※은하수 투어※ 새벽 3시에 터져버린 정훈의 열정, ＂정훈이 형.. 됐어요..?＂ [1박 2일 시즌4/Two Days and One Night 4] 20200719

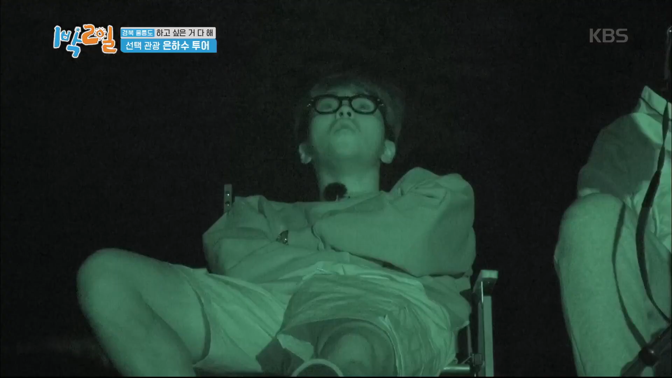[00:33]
이것들이 은하수 아니야? 밀크처럼 이렇게 흘리는 그런 게 있어야 되는데. 근데 은하수가 뭐예요?
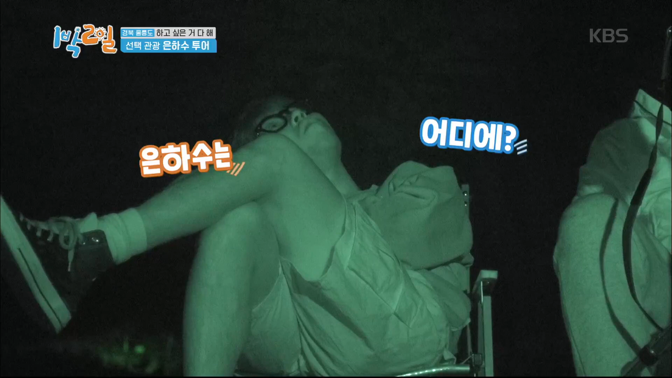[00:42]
찍으면 아마 카메라에 보일 것 같은데. 아, 진짜요? 저기에 은하수가 있다고? 아...
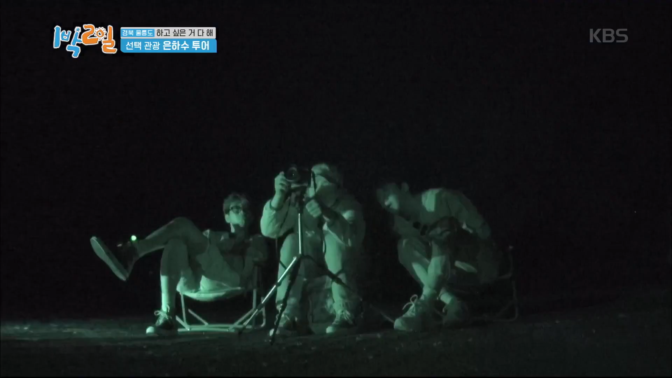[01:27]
지켰다, 지켰다. 우와! 주위에 별이야, 저거 다? 응.
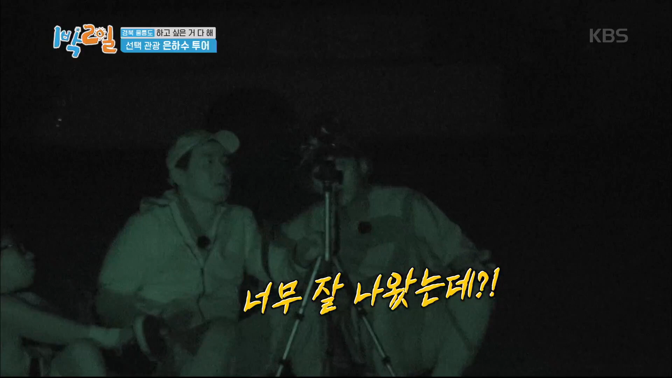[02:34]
뭐야, 너무 잘 나왔는데? 잘해? 오, 멋있네.